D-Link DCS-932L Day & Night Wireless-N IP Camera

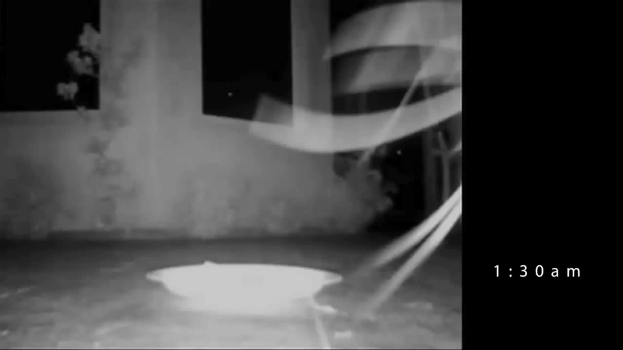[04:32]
However, then we saw the next picture and the following picture and established that it was just a cat.
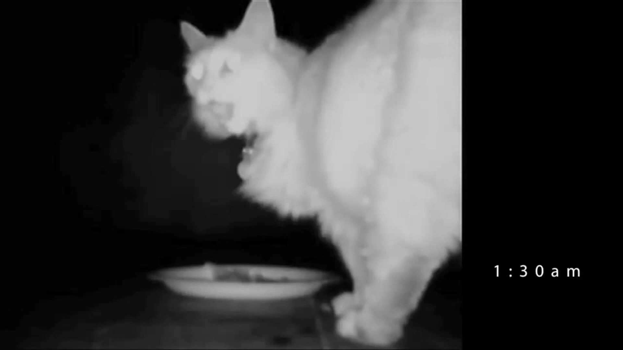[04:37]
Then at 2.17am we saw another cat.